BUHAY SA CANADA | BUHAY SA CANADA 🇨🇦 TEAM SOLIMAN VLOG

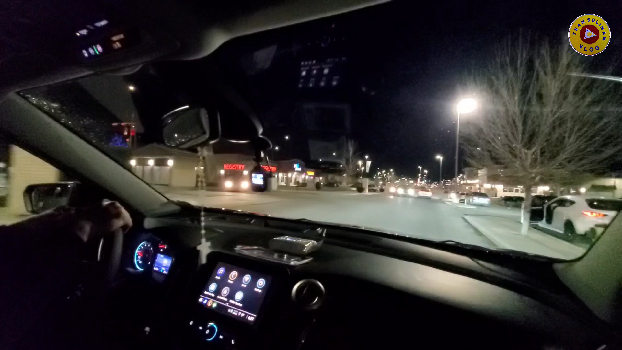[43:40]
Yun. Gabi na, bilis. 6 ano pa lang yan? 6:30. 6:27. Tinan nyo yung temperature, 9.
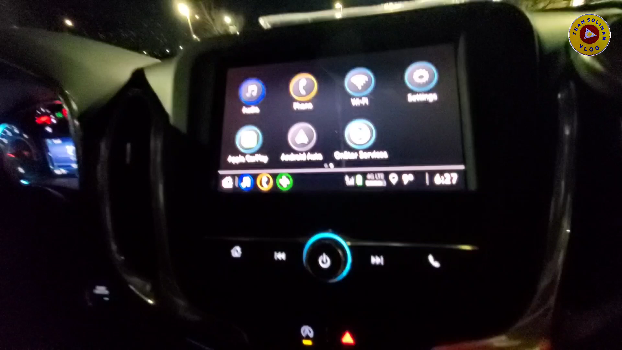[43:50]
O, di ba ang ganda? Parang saktong-sakto lang ang weather. Wala pa ba daw?
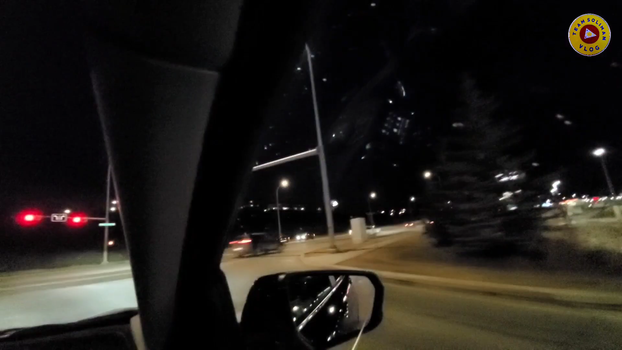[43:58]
Ay mo, yun, no? Sino yan?
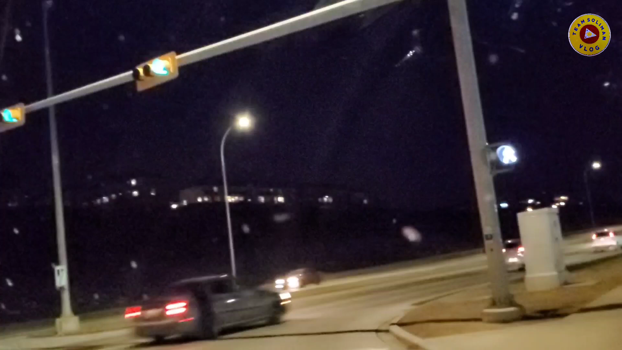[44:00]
Yun. Yun. Yung nasa harap ko. Nasa unahan. Busy-busy makikita mo. Kasi kitang-kita mo yung view at saka yung ano, yung mataas na mga bahayan doon.
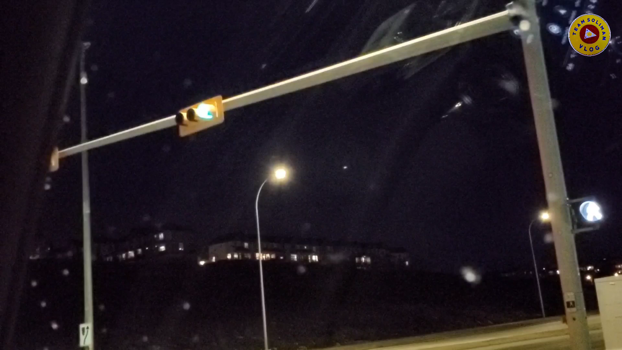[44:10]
Yan kasi, yung nasa likod, yun yung bahay namin. May nakikita ko pero unti lang doon sa kwarto namin. Kita ko to, itong kung nasaan tayo ngayon, kita ko. Pero, hindi ko nakita yung daris. Ang nakikita ko na kapitbahay. Kasi yun na siya sa'yo may ilaw. Mamaya ayaw, malapit sa'yo.